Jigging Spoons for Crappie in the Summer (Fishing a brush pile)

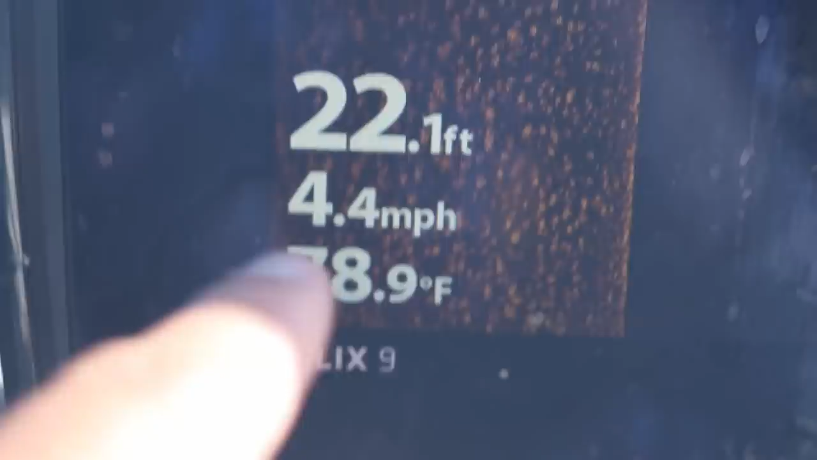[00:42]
On screen: depth 22.1 ft, speed 4.4 mph
I honestly have no idea how great the audio is.
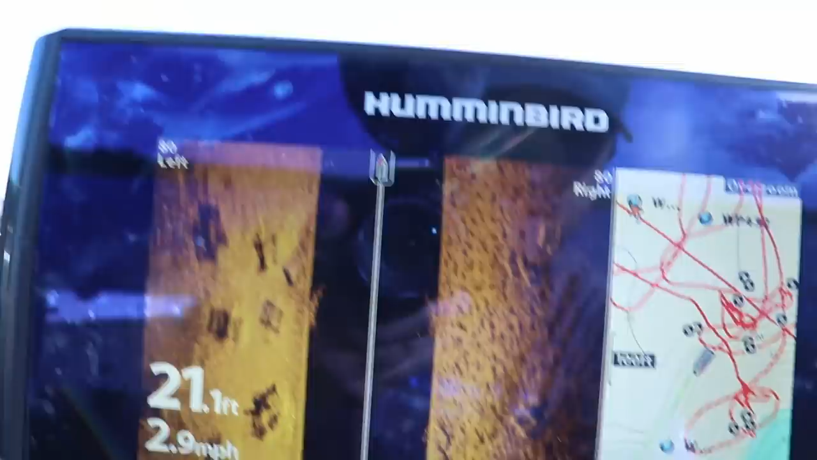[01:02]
On screen: depth 21.1 ft, speed 2.9 mph
Oh, we got something. There's a few fish out there. Not what I want to see though.
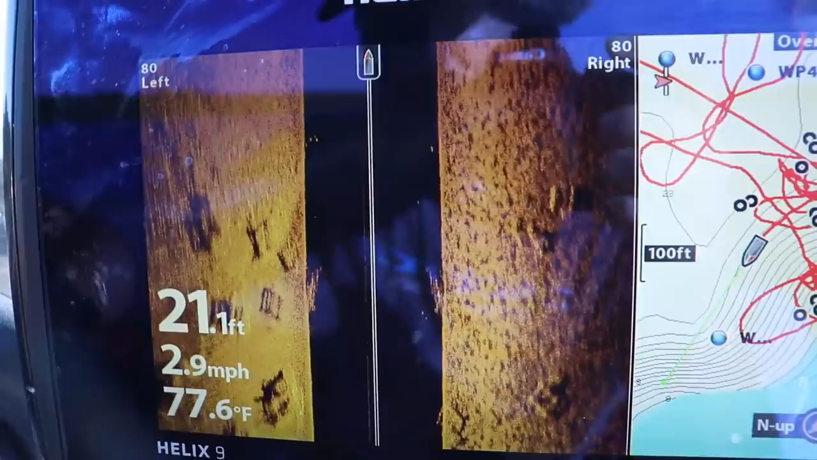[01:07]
On screen: depth 21.1 ft, water 77.6°F, speed 2.9 mph
Maybe they're in a little bit shallower.
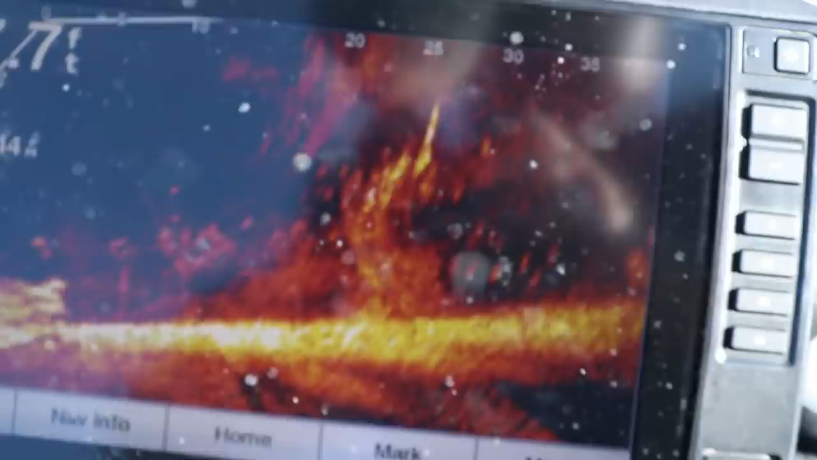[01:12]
Alright. I got it on anchor lock right now. But there's the fish right there. I don't know.
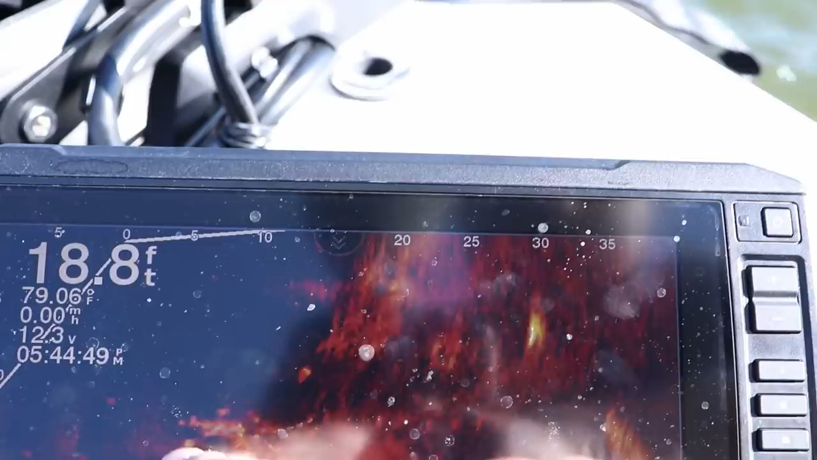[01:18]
On screen: depth 18.8 ft
Some of these look like they're bigger fish. Oops. They're too zoomed in. Sorry about that.
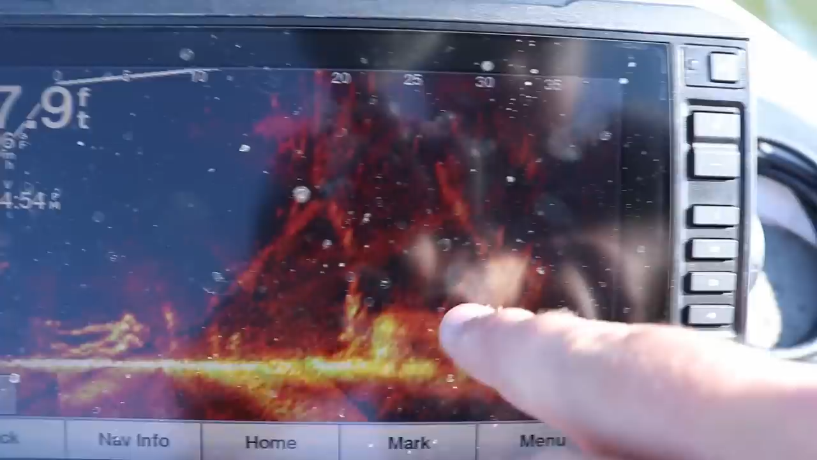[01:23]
Some of these look like they're bigger fish swimming through here. There's a bunch of bait fish right there. That anchors.
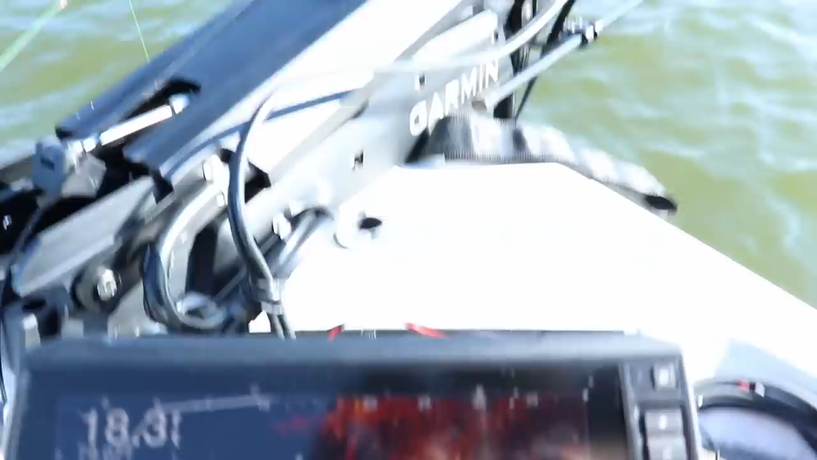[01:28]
Yeah, but there's fish stacked up all over the place.
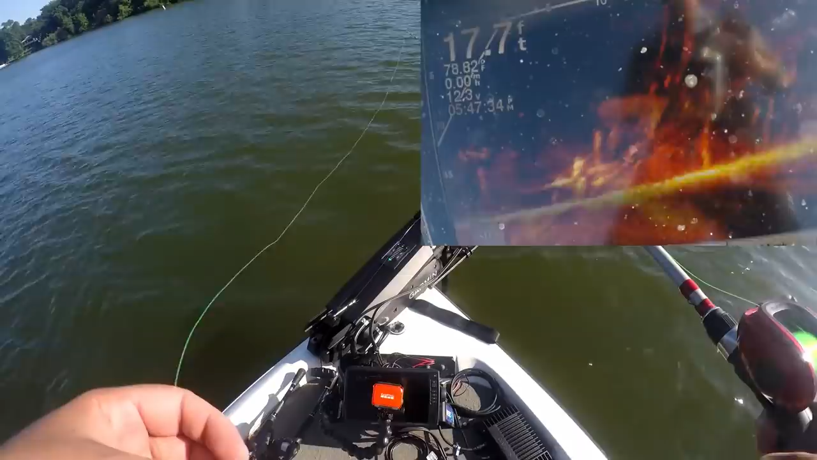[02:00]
On screen: depth 17.7 ft
Gosh dang, I love having spot lock now. A little jigging spoon. Eight pound mono. And this is the PC Fun Spark. See if we can catch a couple of these fish.
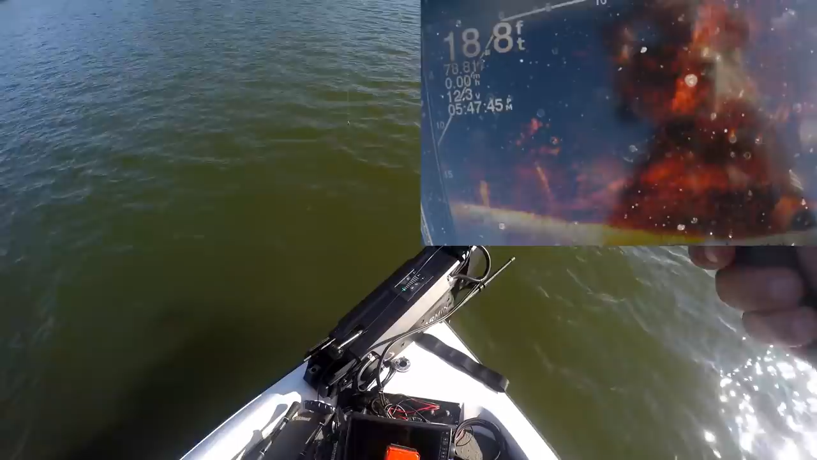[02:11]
On screen: depth 18.8 ft
I can take back control now. Bump up a little bit and get on top of that brush pile.
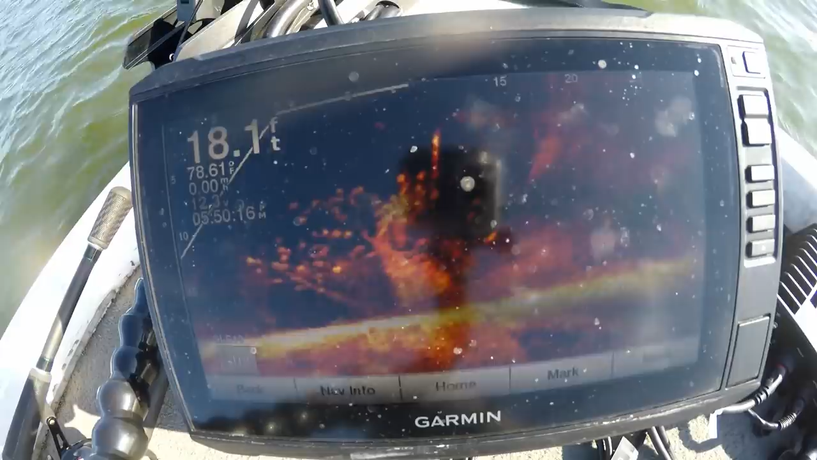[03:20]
On screen: depth 18.1 ft
They're just right below the boat.
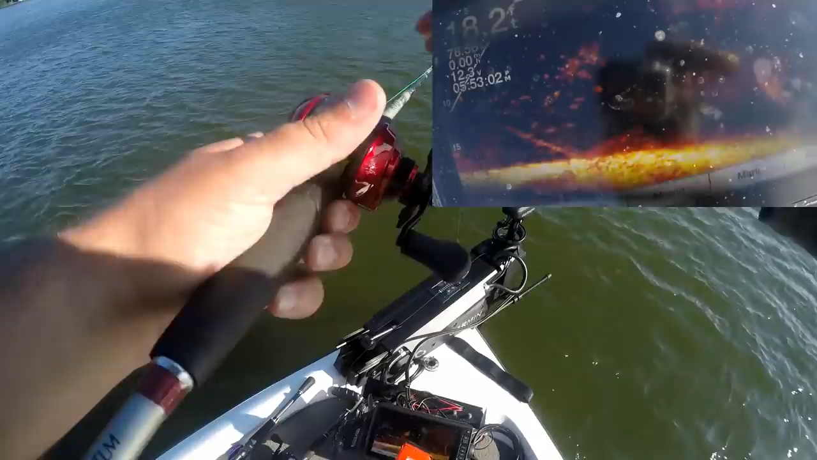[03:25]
See if we can catch another guy.